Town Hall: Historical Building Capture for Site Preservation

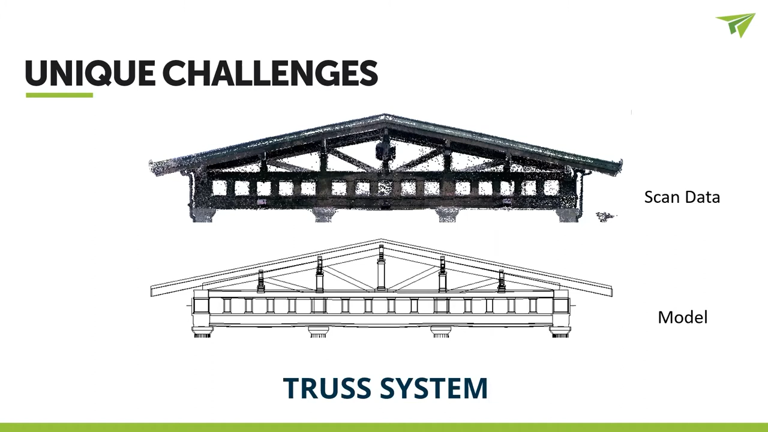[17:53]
Because it was not a traditional structure system, I could not use the standard Revit trusses or beam systems, especially with the scan data that was provided to me from Jaune. There's just really not an easy way to capture the minute conditions that the client wanted to be able to come in and do this. So one of the other challenges with this trust system is, you can see here in the trust section, how the middle support had different tapering wood, different vertical structures that allowed us to support those elements. So you can see on the left there, there's the scan data with the model. And then you can see on the right, that's just the model elements itself.
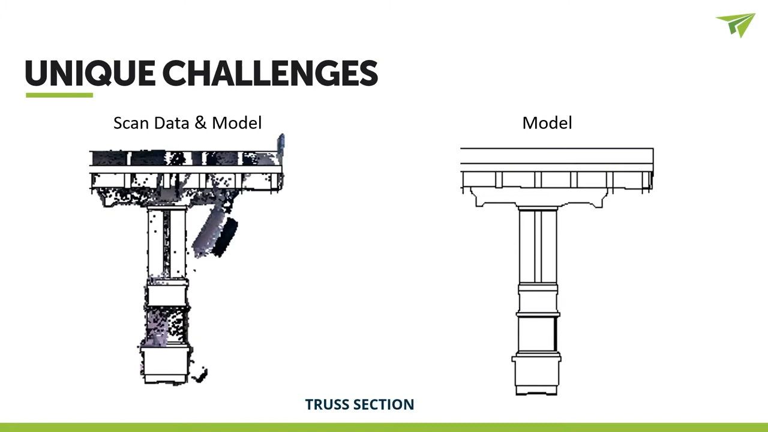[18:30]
Yes, things will look crooked. You know why? Because they truly are in the real world. They truly are crooked. And if I come to my next one here, the middle support here, as you can see, it was twisted. This middle support had a twist of two to three degrees. Now, could that hurt the structure? Maybe. I'm not a structural engineer. That's what the structural engineers are there for. Is this two to three degree tilt going to suffer or take the structural integrity and make it worse?
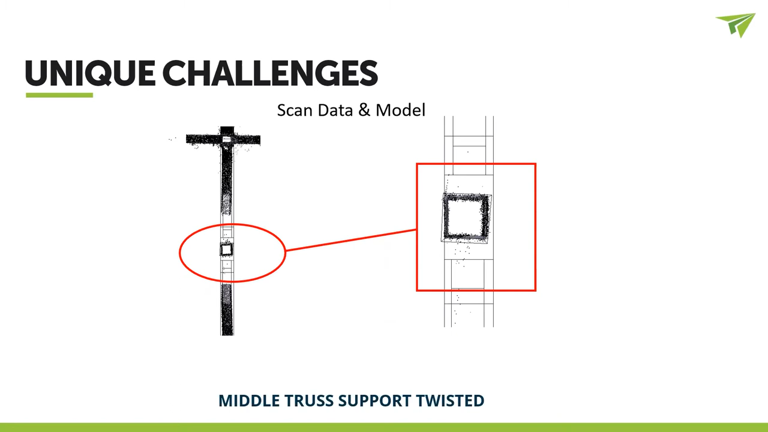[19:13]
All right. So the other unique challenges we found in our conversion from Revit or from the point cloud to a Revit model is the main trust system on the north and south of the building or the support, excuse me, the pavilion. We found that it had a bow in there. And so you can see the scan data, the scan and model data, and then you can see the model data.
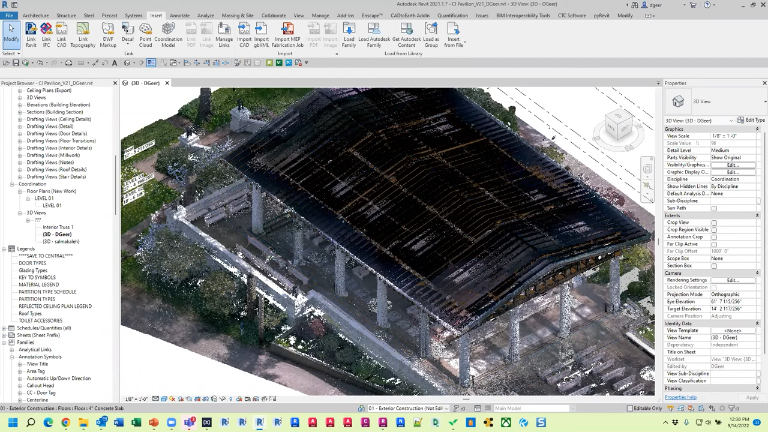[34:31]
At least try with the BLK 360 Gen1 to use the HDR setting which obviously takes the scans and turns it up to four minutes or so. if there's an area of interest you have to do the HDR function and the level three scan. Yes, we did and have some examples if there's somewhere I can share.
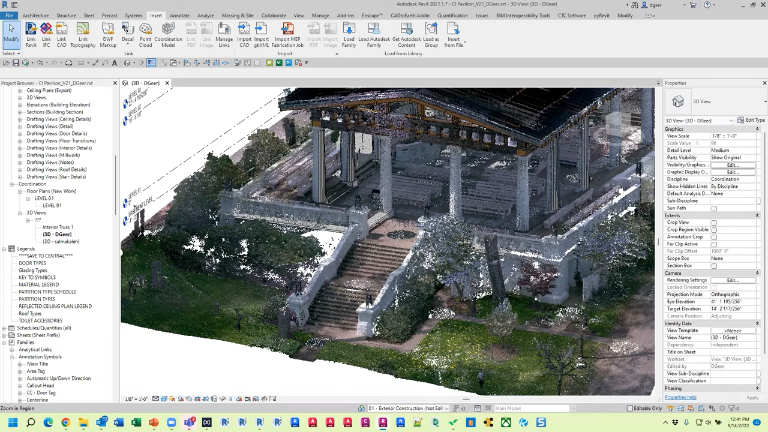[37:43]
I don't have anything really more to show as far as what we did with this particular project. Was anything captured below? So the only thing we really captured, the client really didn't care about anything below but because
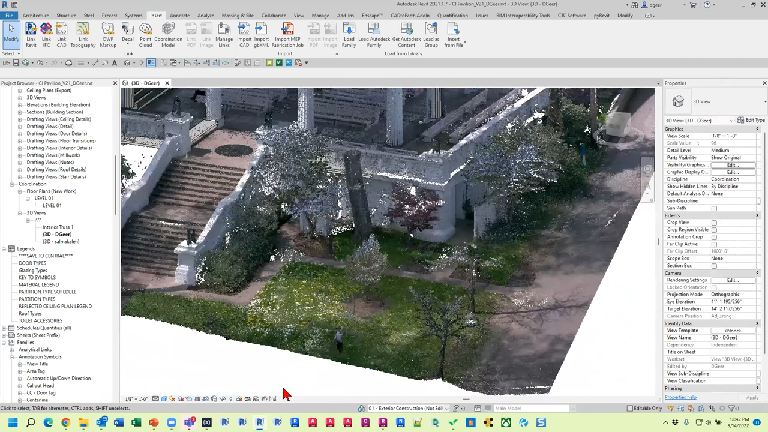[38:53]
you're you're talking you're talking about down here right actually you know what both the bathrooms on the left side the left side is just a flat wall yeah so you can see there's a little pathway that goes to the men's and women's bathroom but it's just it's on there's a plateau right at the top and then there's a steep drop-off that goes down into the river and basically it starts the construction starts on the plateau and then the tip of it actually goes into that grave so there really isn't it's not elevated or raised off the ground
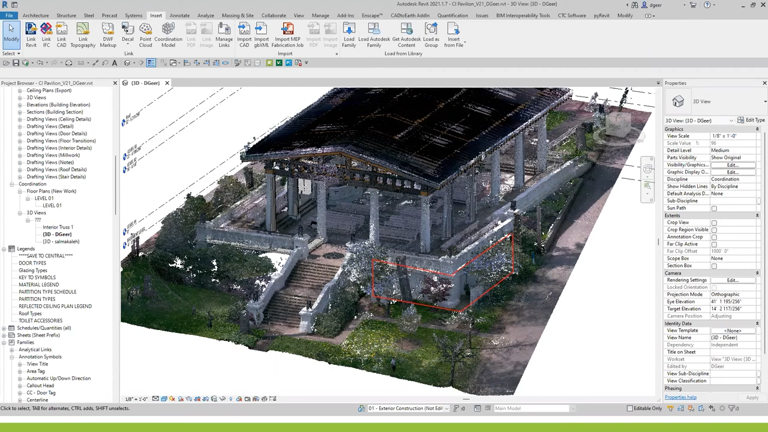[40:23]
did you get a scan of the giant spider well if you saw the noise up so you had a cross section in in your slide deck with all the noise between the pillars i don't think that is normal
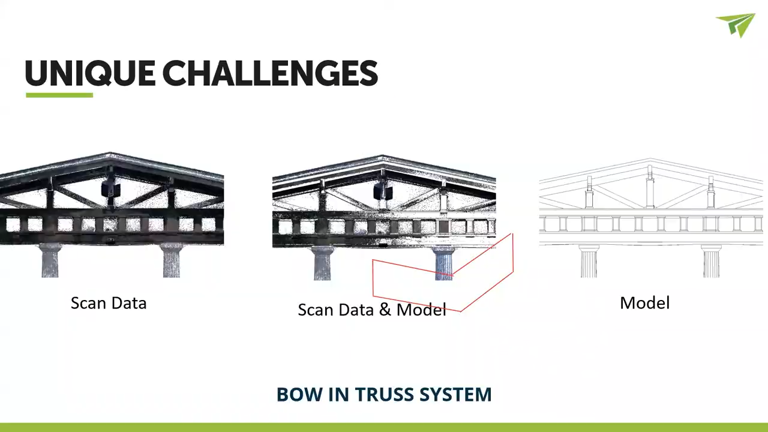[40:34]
just regular noise that the scanner picks up that's that a lot of that's buggies